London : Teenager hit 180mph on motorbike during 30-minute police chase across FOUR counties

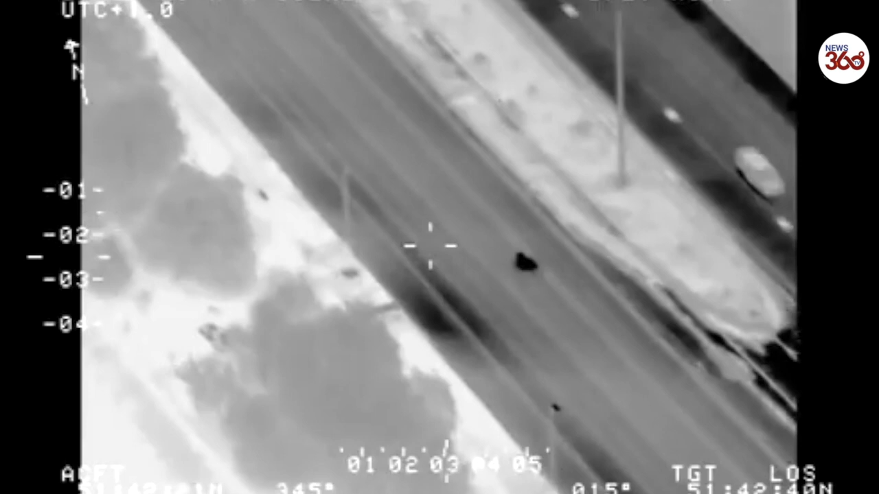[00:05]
just approaching the junction of the M25.
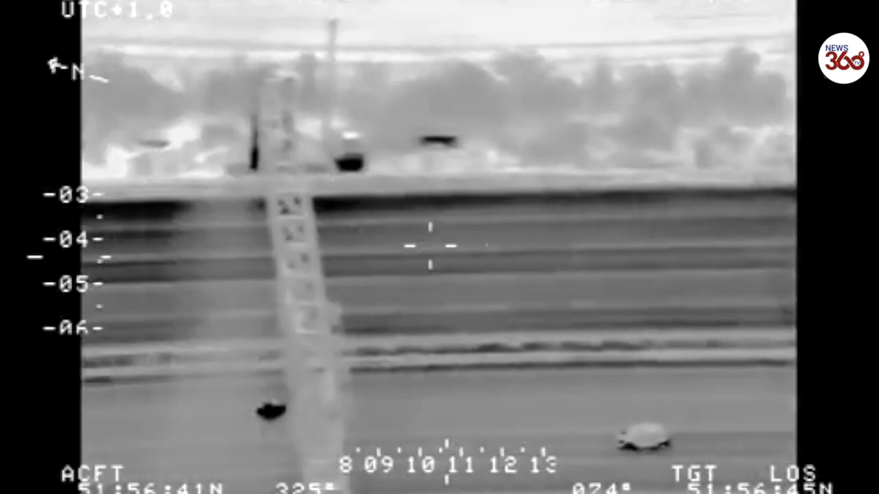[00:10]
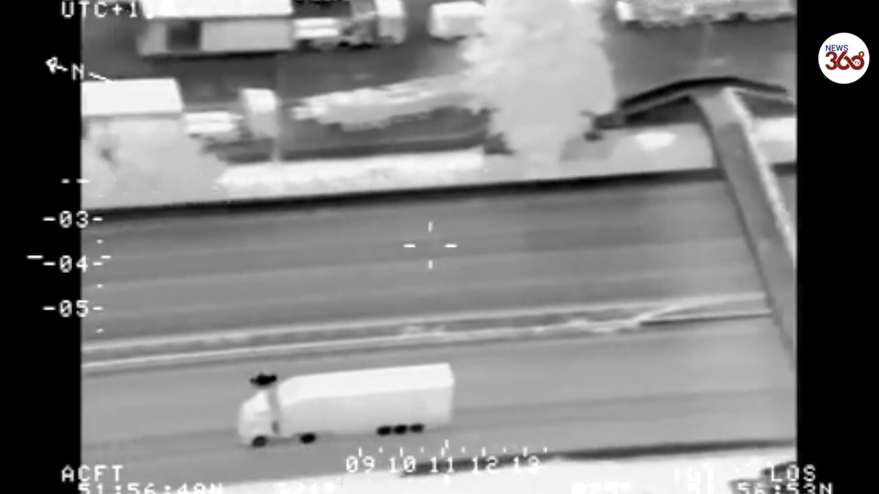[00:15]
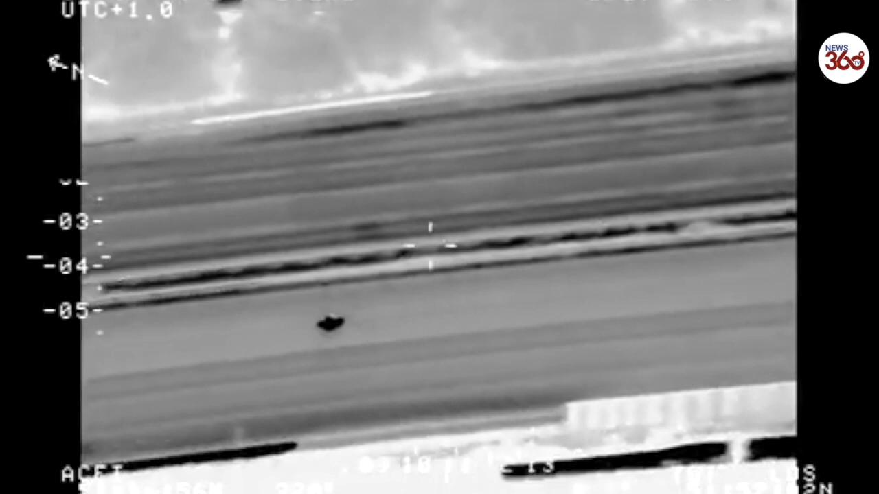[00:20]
And the vehicle's now just approaching junction 12, past the service area now approaching junction 12.
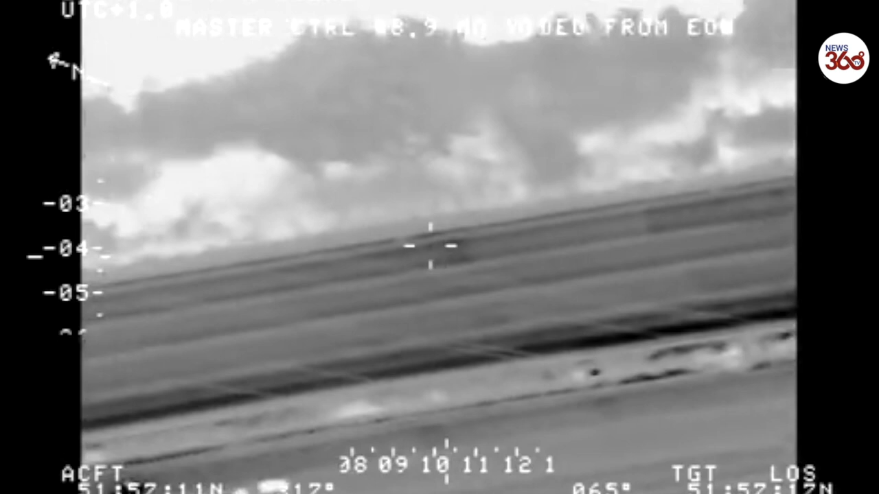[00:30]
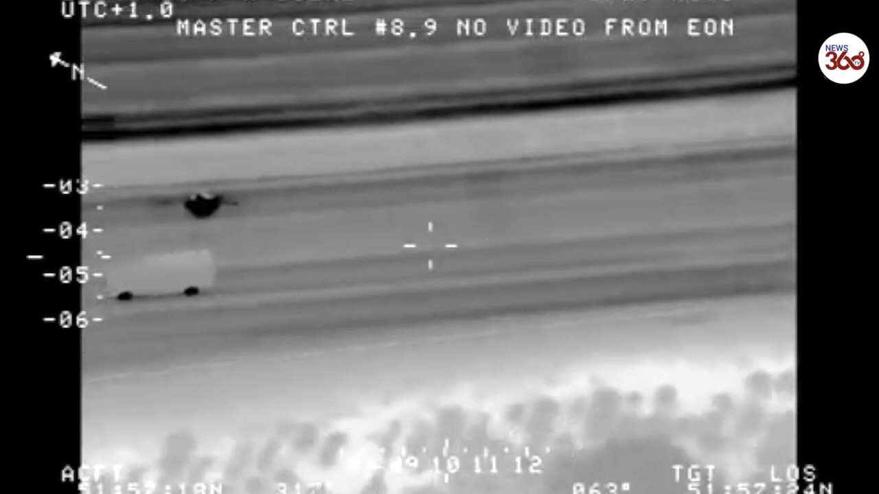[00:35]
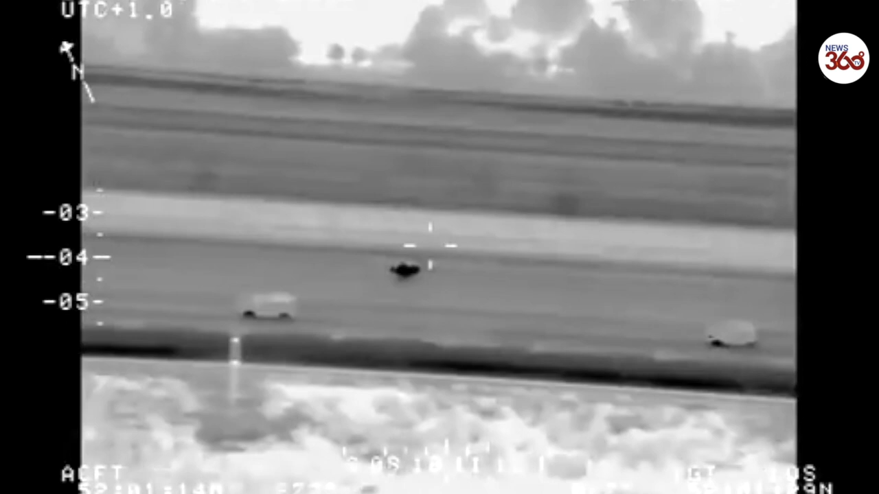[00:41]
It's just approaching now, junction 13.
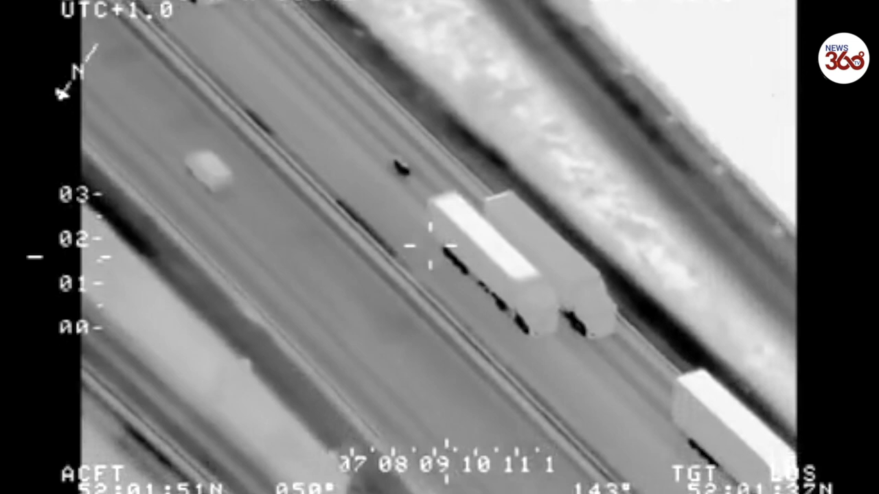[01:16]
MP, this bike is now slowing considerably behind heavies on the motorway, trying to evade us.
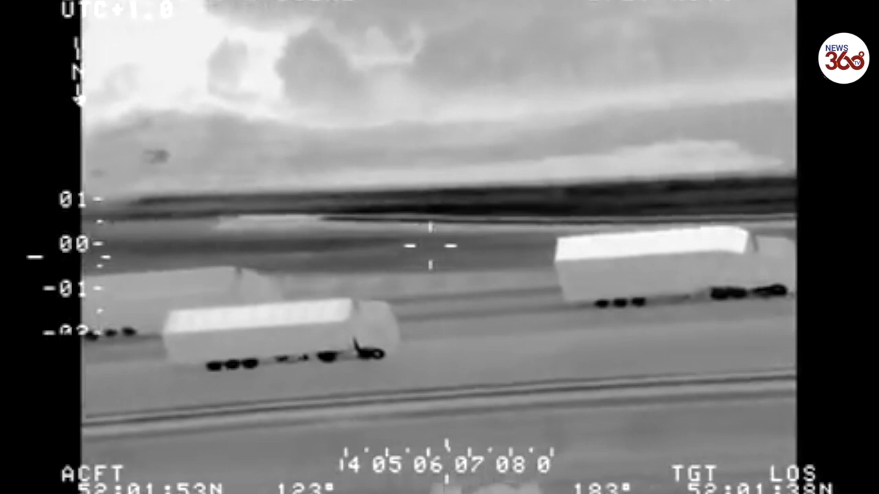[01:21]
I believe it's obviously aware of our presence.
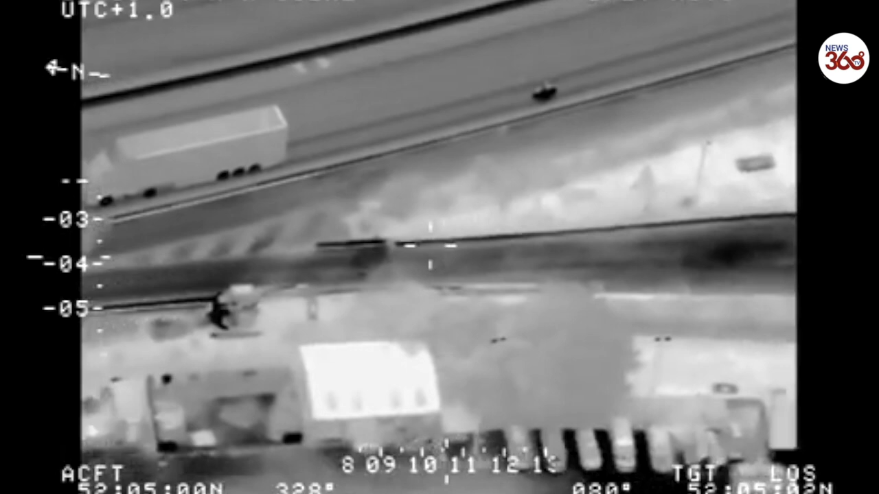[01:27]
Very small number plate, small number plate, IC1 rider, black helmet, dark colour top and dark colour shorts and dark green as well.
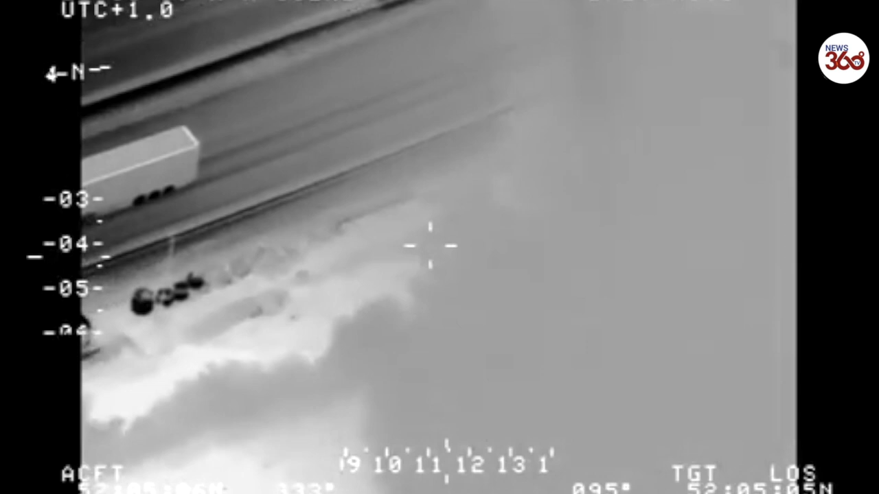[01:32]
Yes sir, thank you.
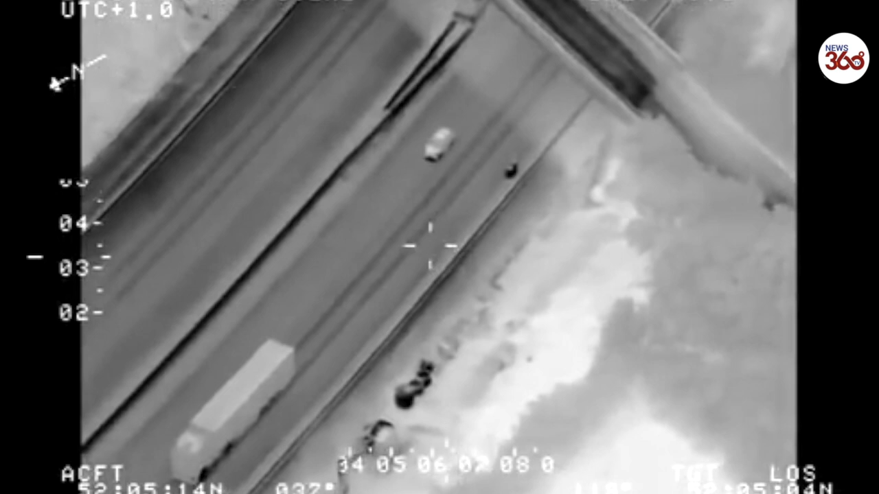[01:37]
MP, the vehicle's now stop stop on the hard shoulder, past the services, just under the bridge, past the services.
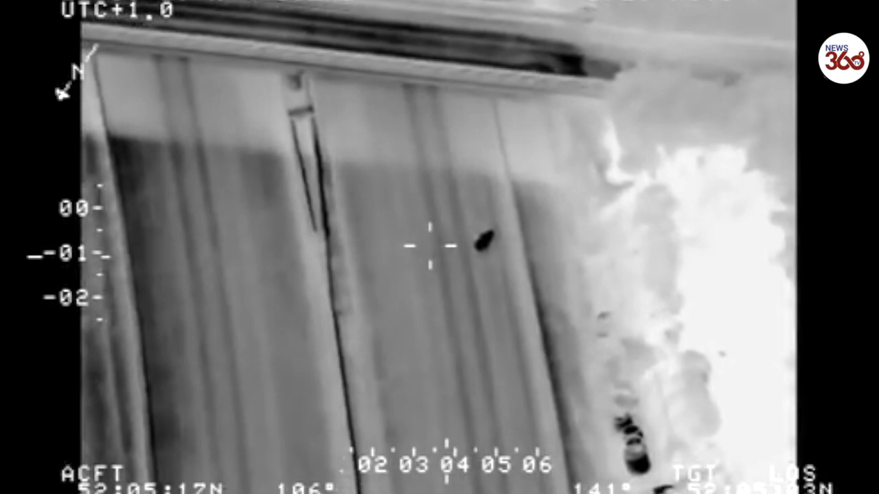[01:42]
You stop stop on the hard shoulder, he's run out of fuel.
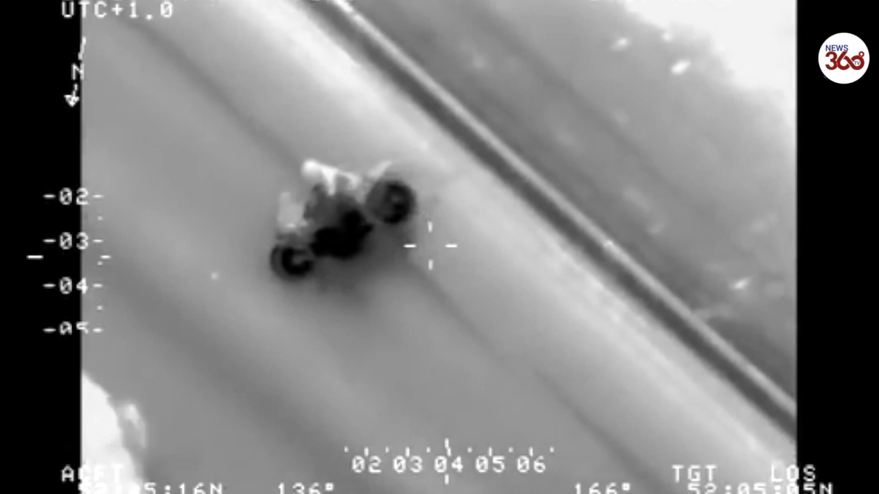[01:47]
MP, we are one minute out, keep fires on please, try to see, you should see, lane three moving now.
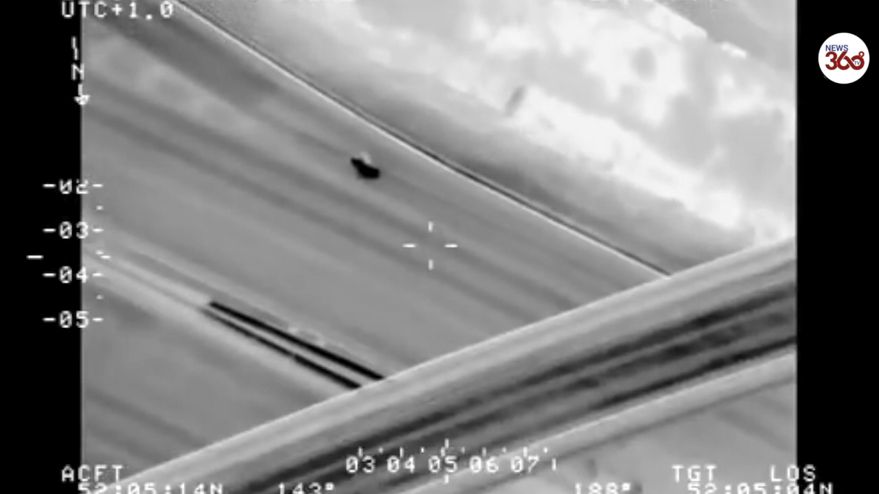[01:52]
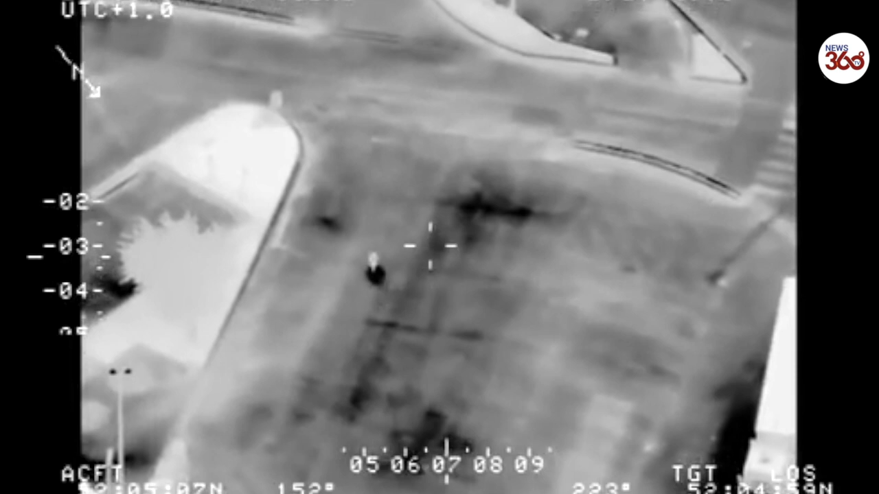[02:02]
SC1, can you get a rolling roadblock up to the services and then units into it please?
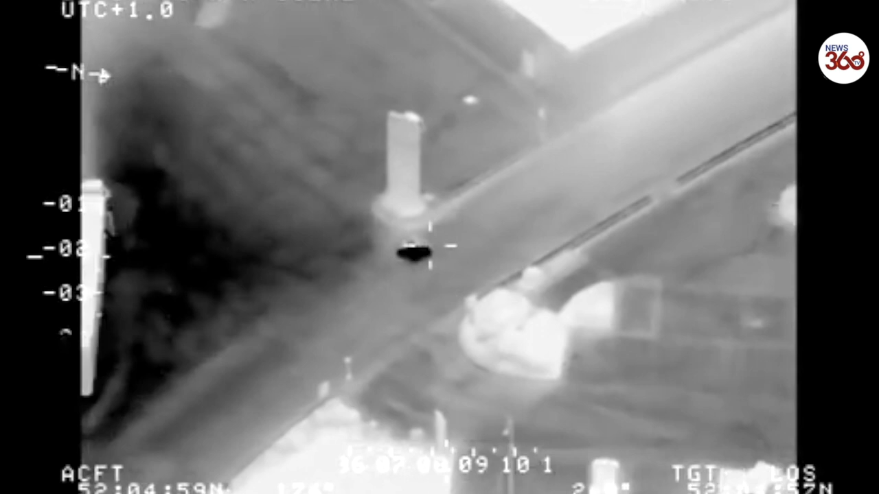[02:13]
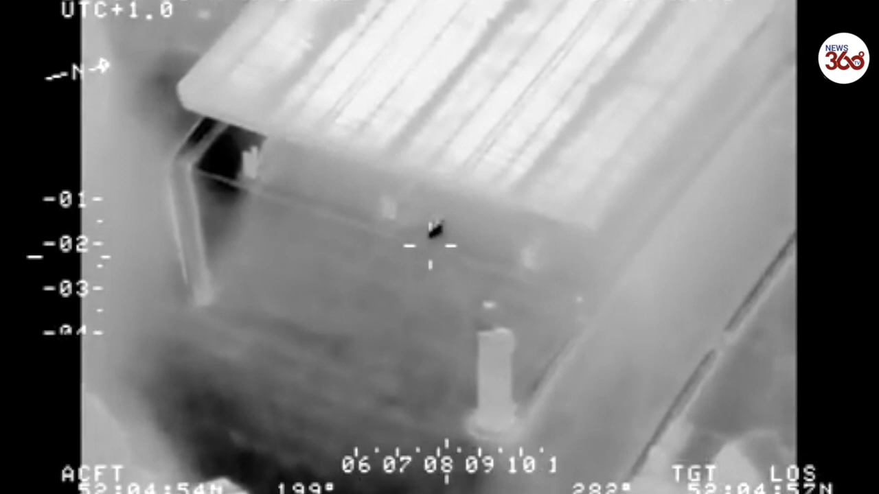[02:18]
SC2, rolling roadblock up to the services, he's gone the wrong